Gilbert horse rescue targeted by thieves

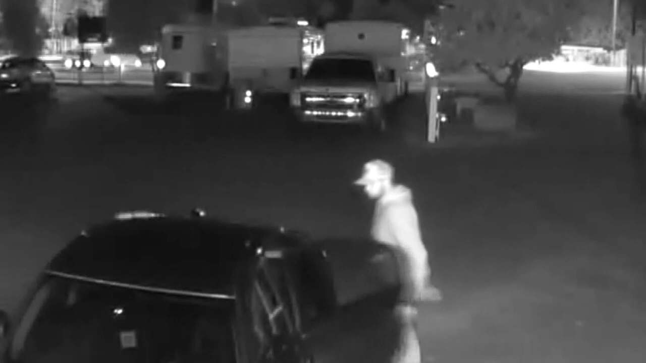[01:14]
grabbing a golf club and starting to walk away as he looked up and it looks like he may have seen the camera. I don't know if he did, but that's what it appeared.
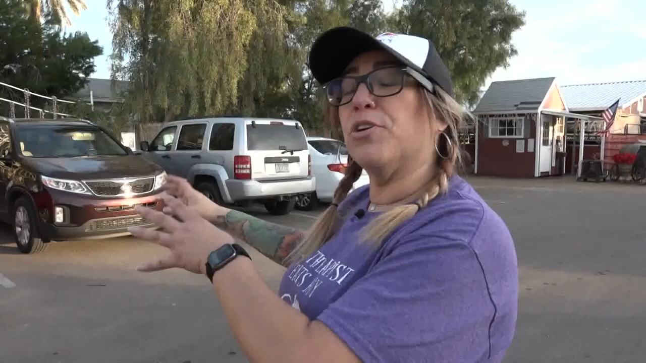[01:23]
Turned back and the camera shot off right after it looked like he was putting the golf club back.
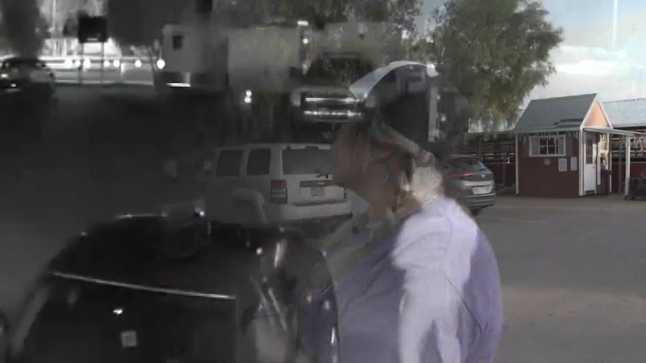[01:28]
Brandy believes the man might have been headed for this old Bronco when he noticed the security
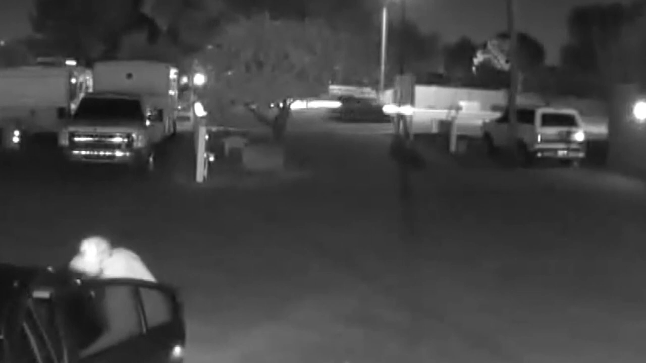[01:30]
camera that was installed after a volunteer's car was broken into last July. That's only happened once in the 27 years that we've been in existence.